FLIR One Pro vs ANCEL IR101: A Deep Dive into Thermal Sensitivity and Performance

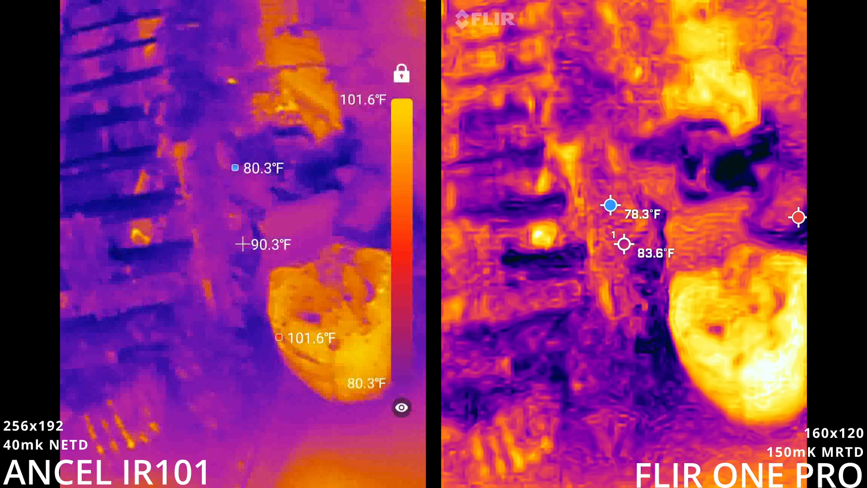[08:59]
On screen: scale top 101.6°F, scale bottom 80.3°F
which is clearly an inferior camera, is $400 still after all these years.
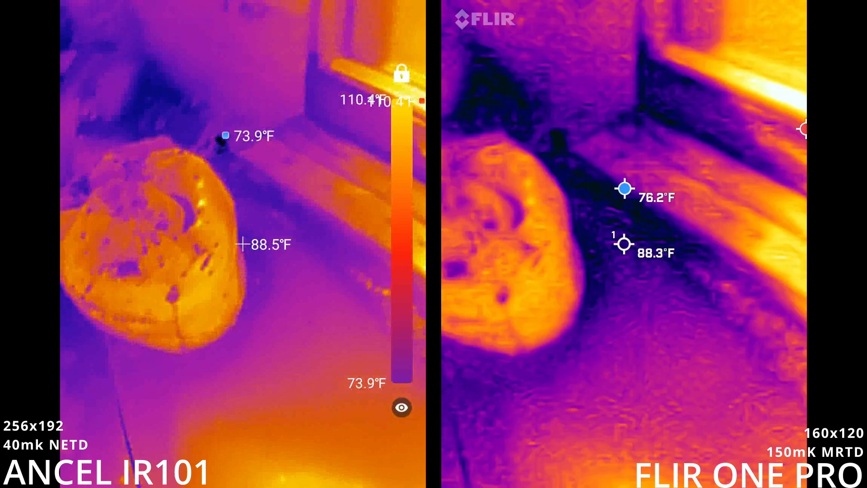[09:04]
On screen: scale bottom 73.9°F
It's got a sensor that's like much smaller. It's got a sensitivity that's much lower.